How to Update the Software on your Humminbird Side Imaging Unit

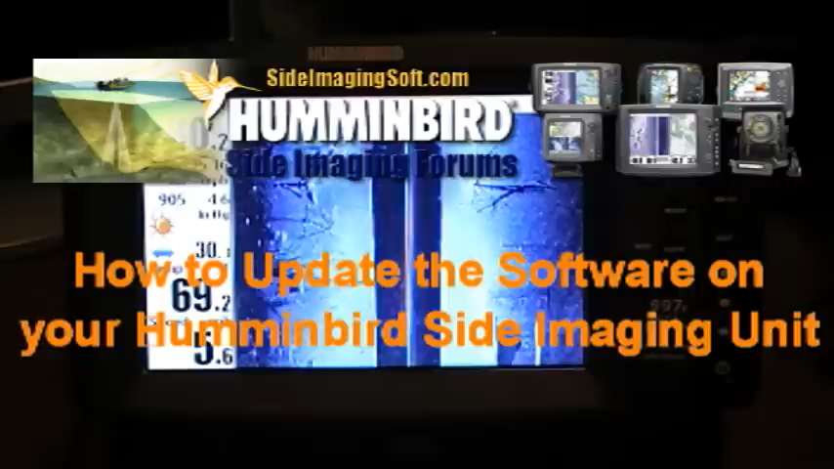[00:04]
I just wanted to do a quick demonstration tonight on how to properly update your Humminbird side imaging units using an SD card. And of course this is assuming that you've already downloaded the update from Humminbird.com and you've put it on the SD card either by just copying and pasting it on there or from Humminbird PC. So either way you've got your trusty SD card. And what we're going to do, the first thing we're going to do is restore the system defaults or the factory defaults on the system.
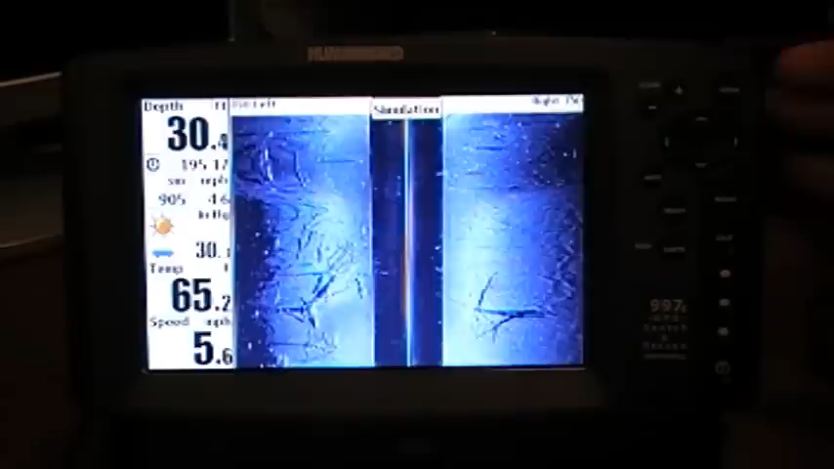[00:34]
And you do that by hitting the menu button twice.
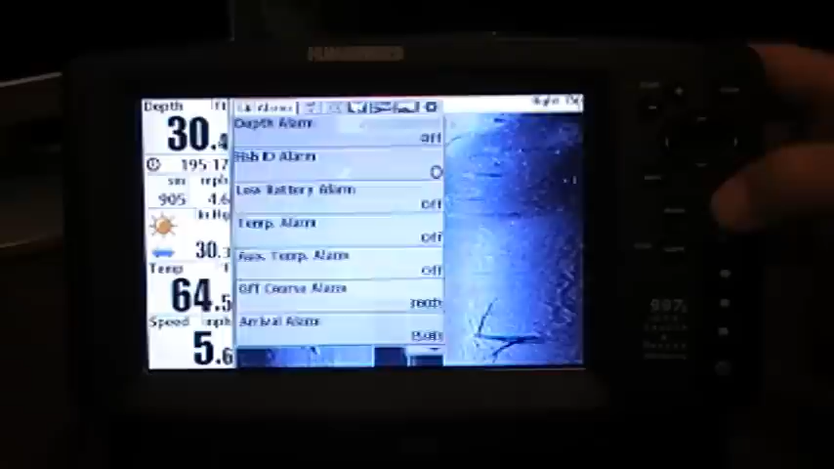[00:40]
And then we're going to use the arrow button over here to go to setup.
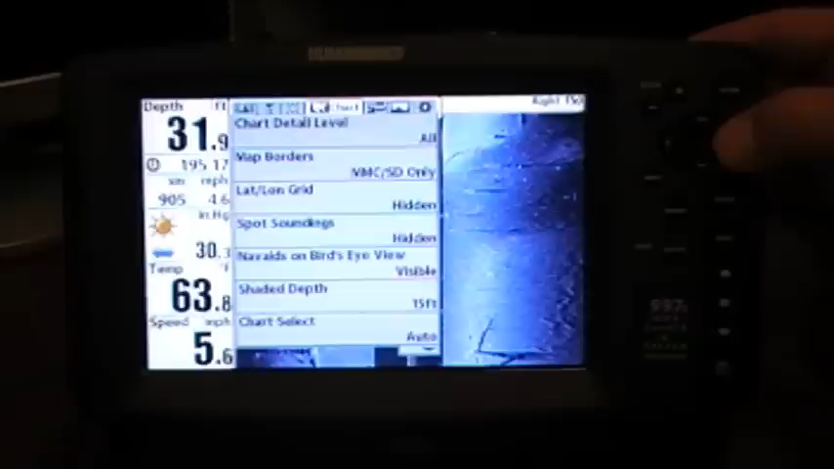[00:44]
And from setup we're going to go down to restore defaults.
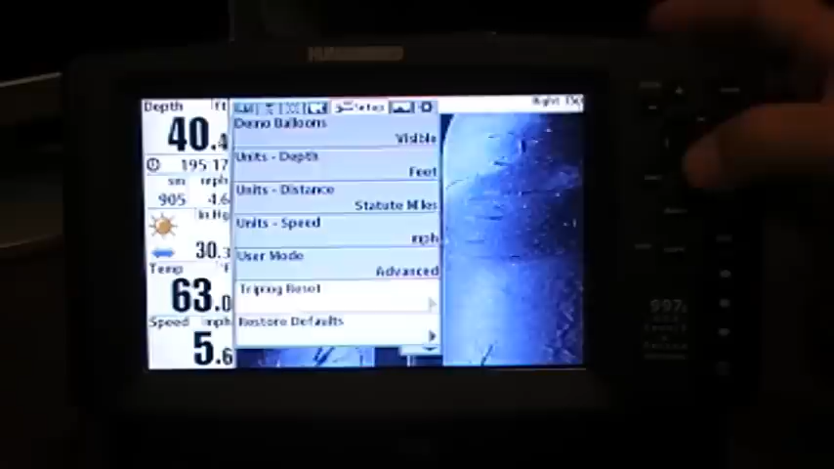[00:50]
And once we're at restore defaults we'll use the right arrow to select it. And it's going to confirm, yes, hit the right arrow again.
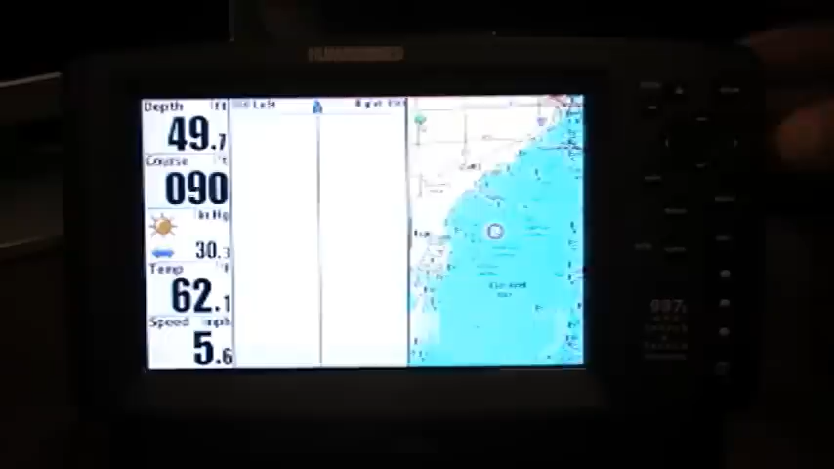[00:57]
On screen: depth 49.7 ft, water 62.1°F, speed 5.6 mph
And just that quick it's restored the factory defaults to your Humminbird side imaging unit.
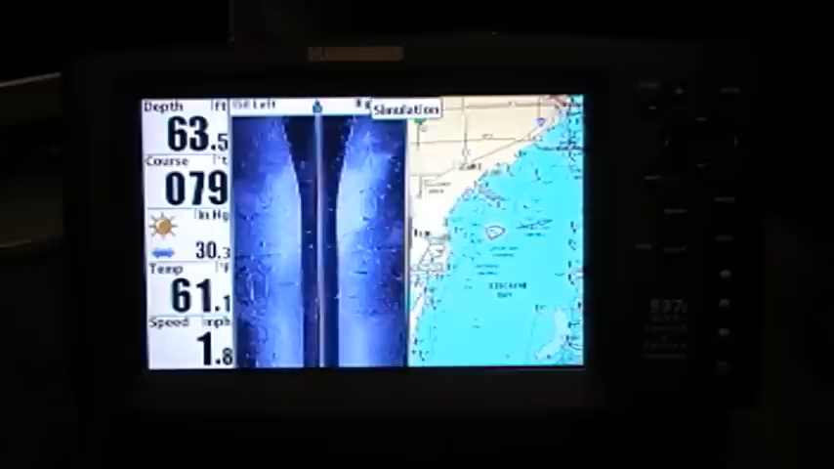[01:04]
On screen: depth 63.5 ft
Now what we're going to do, do not power off the unit. I repeat, do not power off the unit. Go ahead and open up the SD card slot. Stick in your SD card with the update on it.
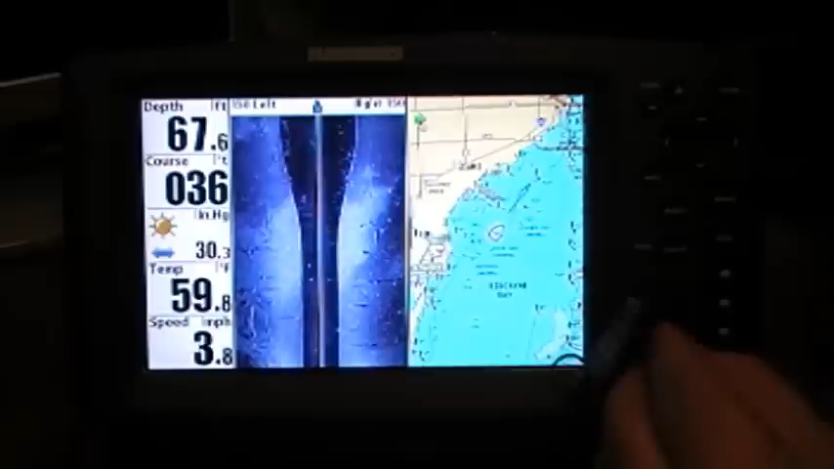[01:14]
On screen: depth 67.6 ft
And you can see almost immediately that it reads it, recognizes that there's a new update available on it.
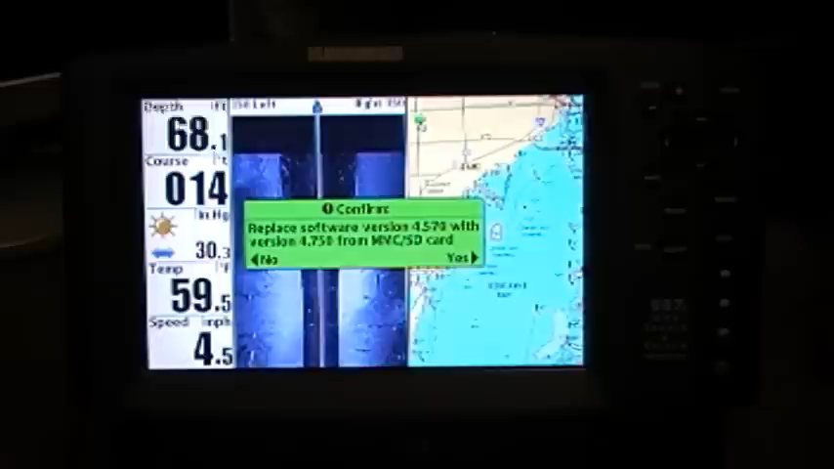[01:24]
On screen: depth 68.1 ft
And it asks us, do we want to replace software version 4.570 with the new version 4.750. And of course we're going to hit yes.
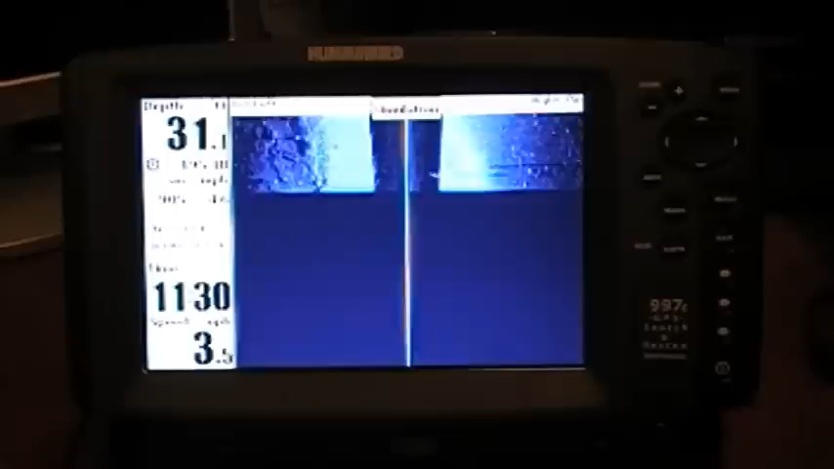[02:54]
even though the new updates do say that they are now restoring the defaults before and after, let's go ahead and restore the defaults one more time. Hit menu twice.